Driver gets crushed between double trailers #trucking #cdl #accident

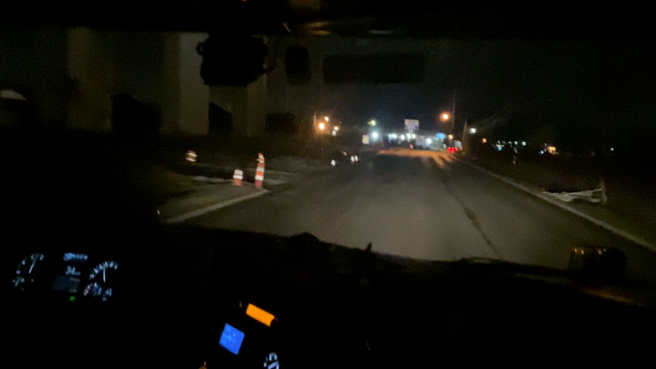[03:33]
But by doing that, he didn't, he didn't set his, uh, he released the tractor in the trailer, so neither one was set. So, what happened was, he got back there between the trucks, and, uh, we're going to slide over, because I don't know what this guy's doing. We like to stay in that left lane right there, because this road is rough, but, oh, you can't make a delivery look like you can't park on the street like that, though, not in this, not in this little small town right here. They didn't come and get you. Plus, there's only one line, and now he's going to try to back her in.